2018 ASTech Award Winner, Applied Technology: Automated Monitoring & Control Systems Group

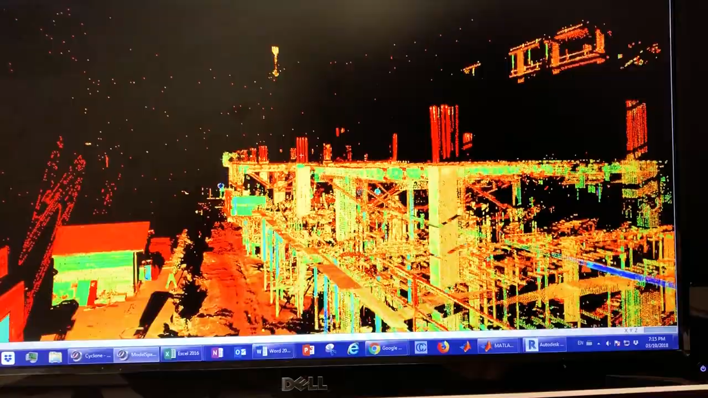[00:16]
providing a detailed picture of an ongoing construction site and ensuring that projects are always being built as planned.